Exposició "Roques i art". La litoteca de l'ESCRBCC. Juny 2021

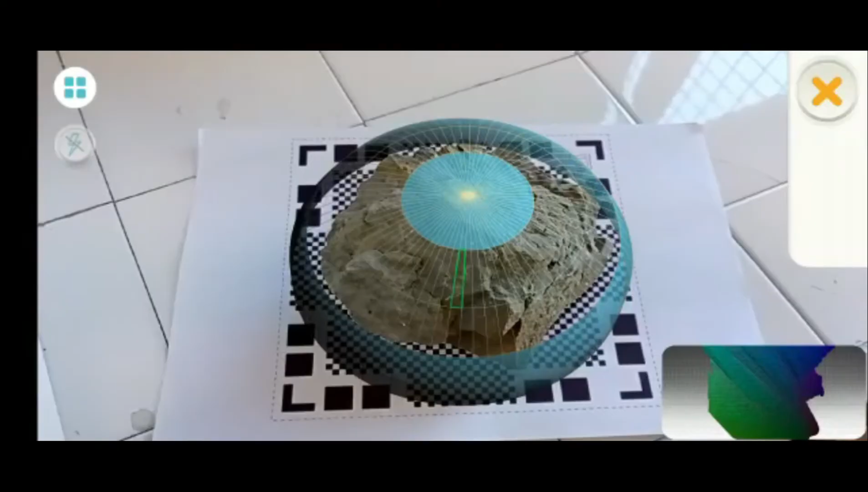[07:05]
que a través d'una aplicació de mòbil vam poder realitzar el seu 3D,